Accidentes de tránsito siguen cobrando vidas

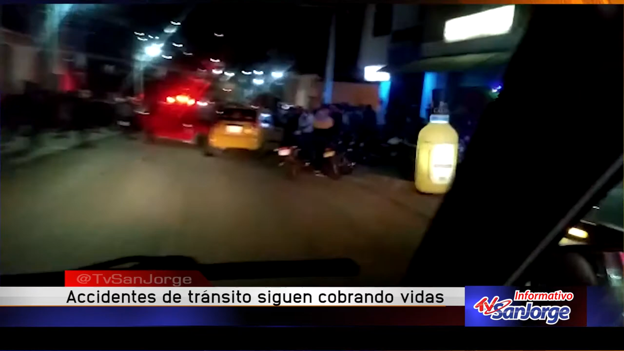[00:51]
Minutos más tarde otro accidente de tránsito se registró en el sector del ramal en donde dos vehículos colisionaron resultando una persona herida. Son estos motivos por los cuales se pide mayor prudencia a la hora de conducir y el respeto a los secretos emanados por la Administración Municipal en donde se prohíbe el tránsito de motocicletas después de las 11 de la noche de los fines de semana.